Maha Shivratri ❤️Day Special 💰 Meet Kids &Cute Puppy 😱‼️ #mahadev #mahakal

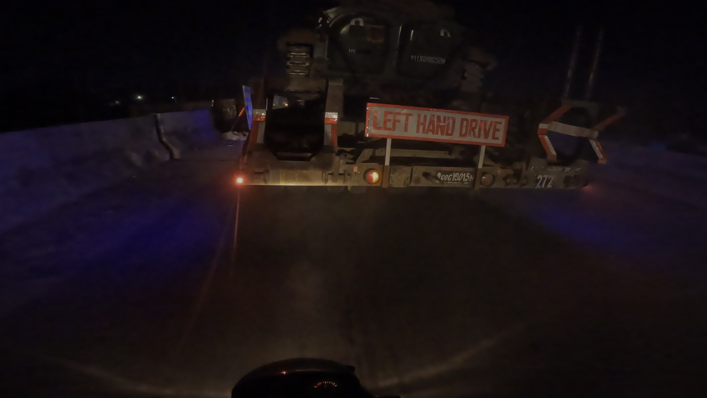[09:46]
तो भाई ये आर्मी का ट्रक है।
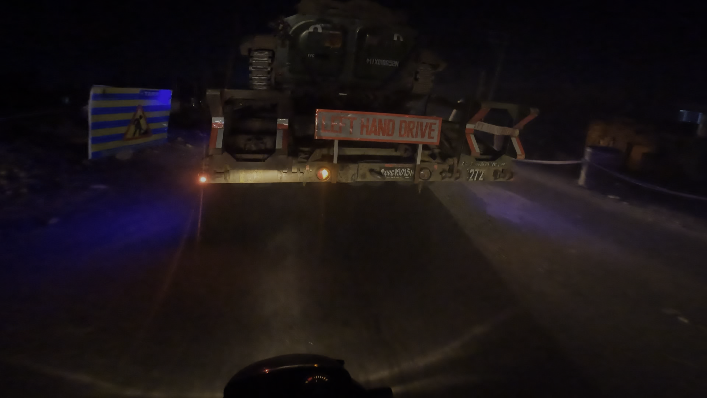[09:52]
तो गाइस ये बम फेंकता है, तो गाइस आप बता सकते हो कमेंट करके बम कहाँ फेंकना है, कितना मोटा संकल्प डाला गया है इसको। फिलहाल इसने पूरा रोड कवर करके रखा है।